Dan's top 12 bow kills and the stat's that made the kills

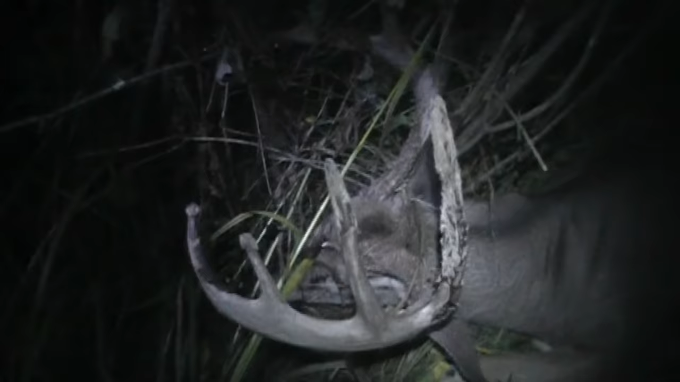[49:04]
That's a big deer. Yeah, 150. Yeah. Okay. Some of the takeaways from that hunt. It was early season. It was private land. 75 yards from the bed. First sit of the year. Spot had been sat before, but it was the first sit of the year. We observed the buck, then moved in for the kill.